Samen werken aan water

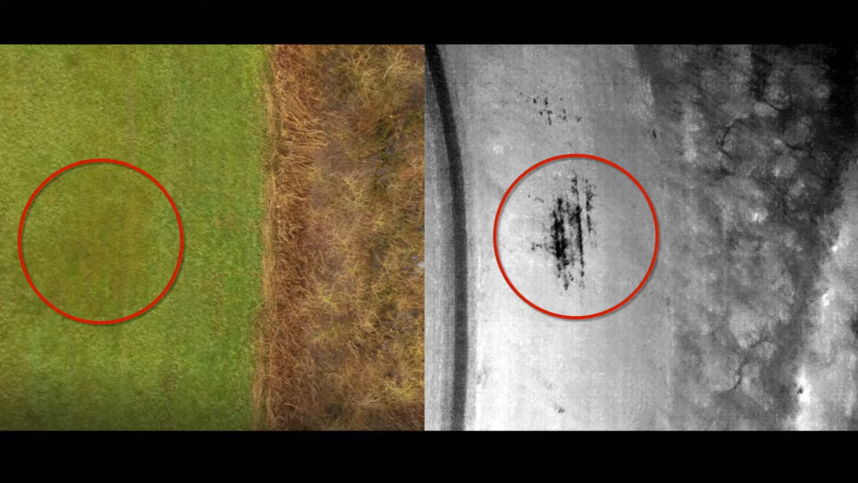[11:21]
Die zie je links eigenlijk helemaal niet terug. Dus dat betekent dat je met de drone eigenlijk heel veel meer ziet met die infraroodcamera.